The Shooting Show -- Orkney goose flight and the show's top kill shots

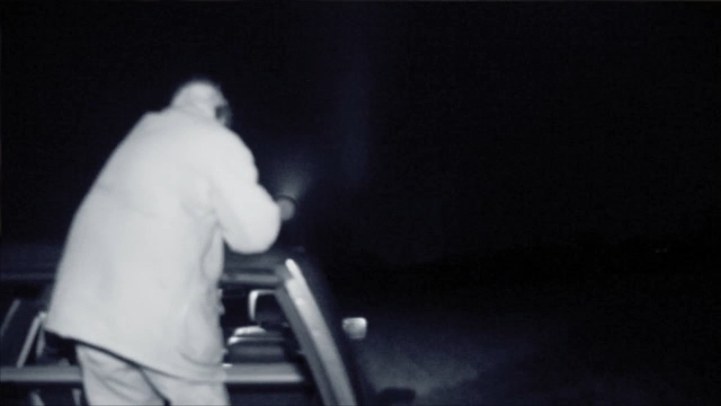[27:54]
I'm behind him trying to find where the fox is and he's pointing to the right so that's where it must be. No apparently not. What he meant was you better move around to the right or you won't be able to see the fox because it's coming up the ditch.
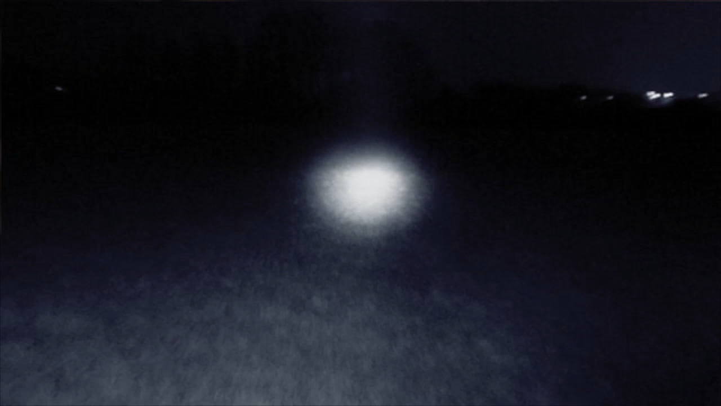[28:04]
Well eventually this fox gets so close that he has to shoot or he's going to be firing through his bonnet.
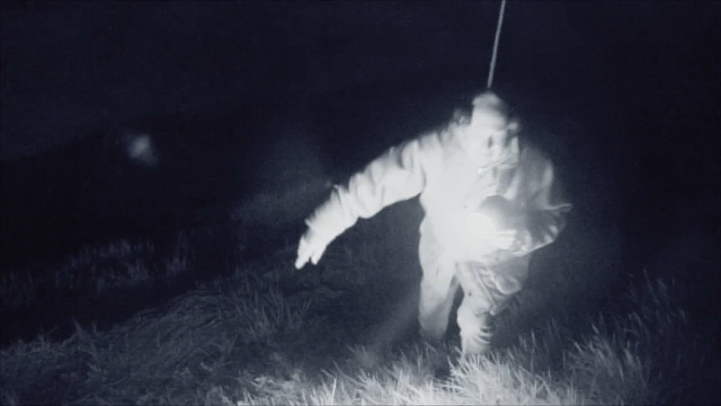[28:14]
See I couldn't let it get much closer because it was bang in line.